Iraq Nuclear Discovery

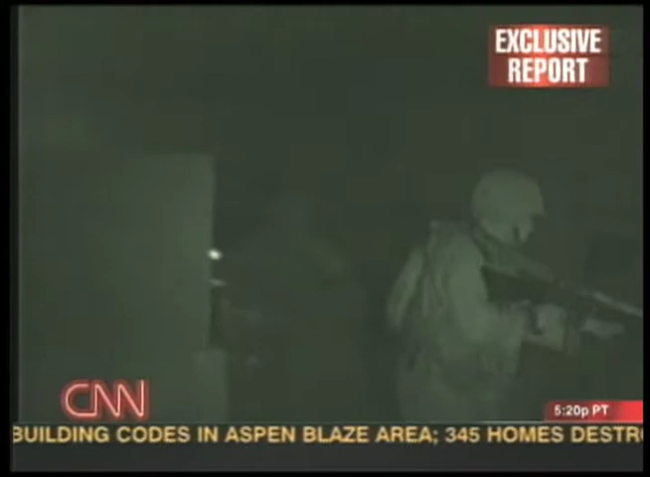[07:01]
The scene the family describes was similar to other raids witnessed by CNN as the Army searched for evidence of weapons of mass destruction.
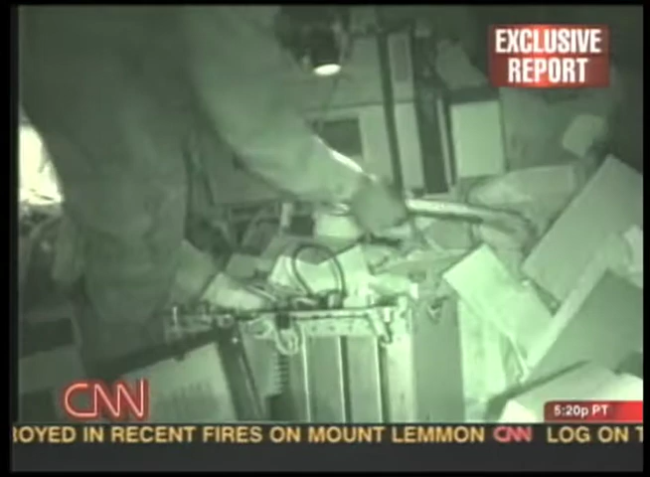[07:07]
But the problem? Obeidi was already cooperating with the U.S.